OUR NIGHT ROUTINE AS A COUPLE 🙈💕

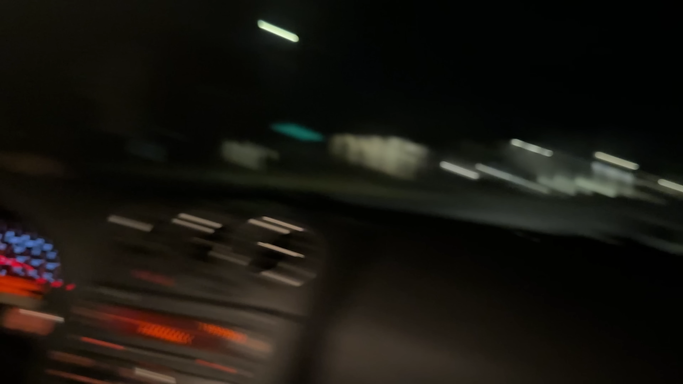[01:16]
I can see that. Especially when I have the interior light on. Look at these houses though.
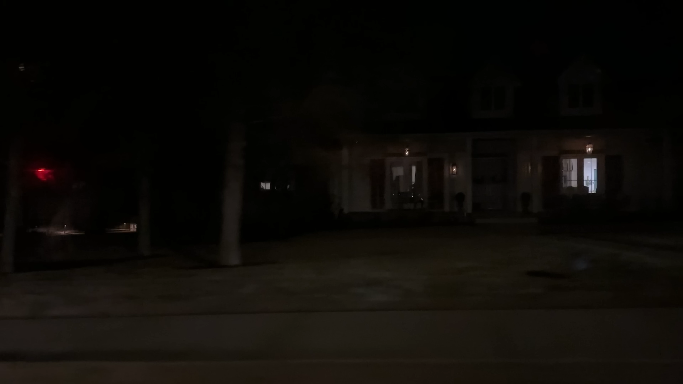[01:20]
Are these single houses?
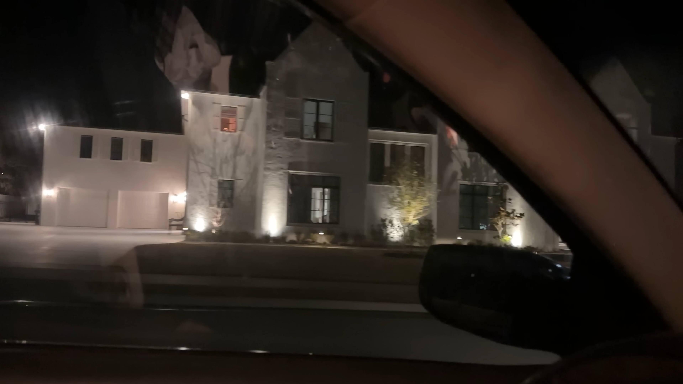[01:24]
Is that a house? Yes. Thank God. That's a nice one. I thought that was a condo. That's a nice one on the block. Yeah.
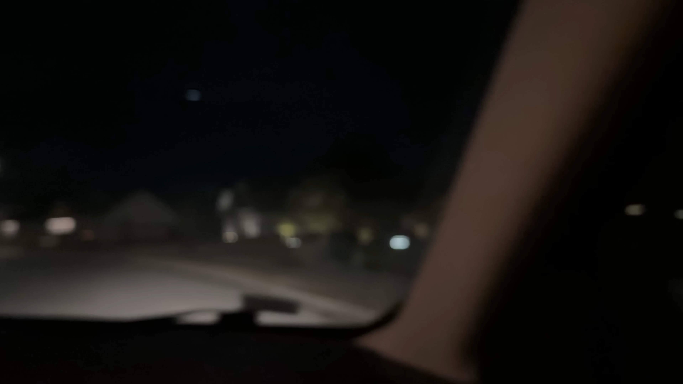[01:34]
I like that stuff with lights like that. That looks cool.